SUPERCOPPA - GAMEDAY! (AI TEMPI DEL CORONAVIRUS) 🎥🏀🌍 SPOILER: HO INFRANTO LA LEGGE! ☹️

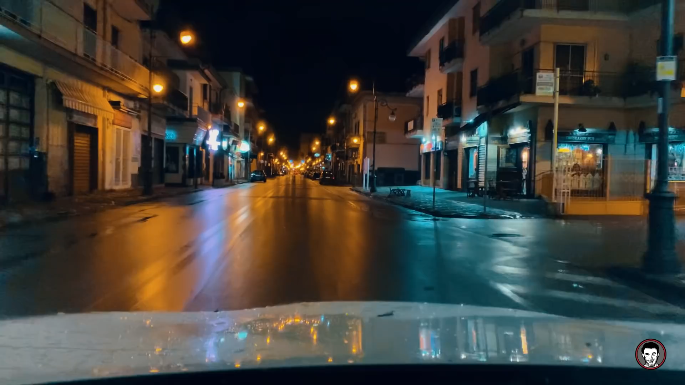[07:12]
11 meno 5 minuti deserto totale che tristezza una donna